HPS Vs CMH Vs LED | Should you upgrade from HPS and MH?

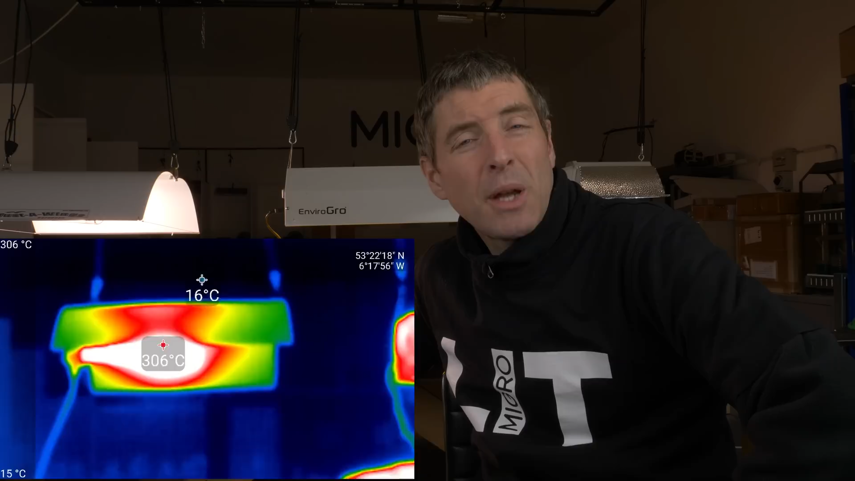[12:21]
On screen: scale top 306°C, scale bottom 15°C
The bulb temperature is running up at about 330-350 degrees centigrade. Which is very very hot. And you can see the radiated heat down below. Whereas, excuse me. If you look at the MIGO array 4 for example. You can see the surface temperatures are much lower.
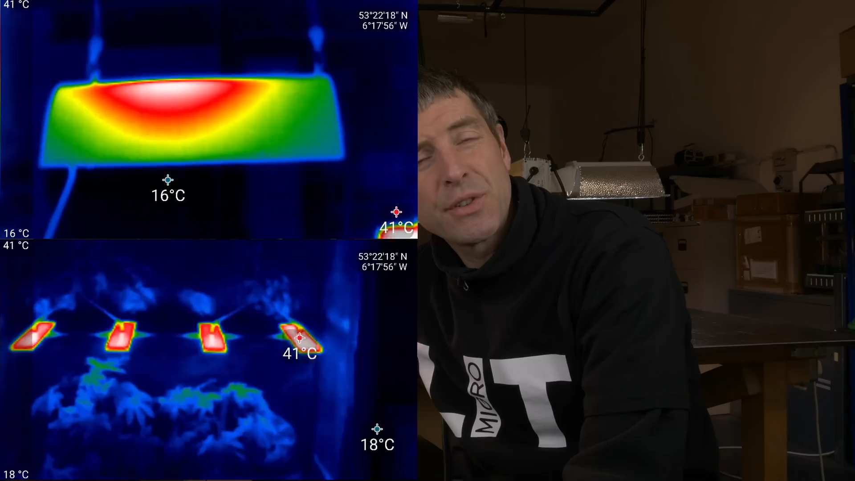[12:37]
On screen: max 41°C, scale top 41°C
The bulb temperature much lower. And the radiated heat from the fixture is much lower.
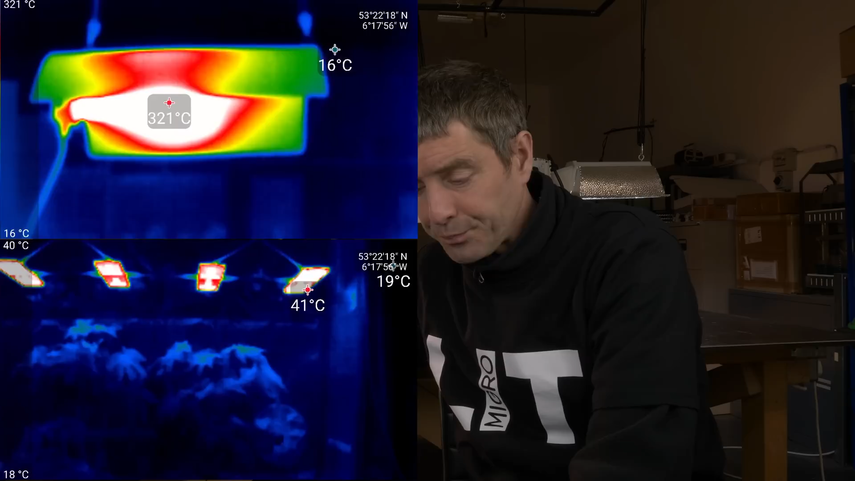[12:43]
And so certainly for most people running indoors. It's an advantage to have lower heat output from the lighting system.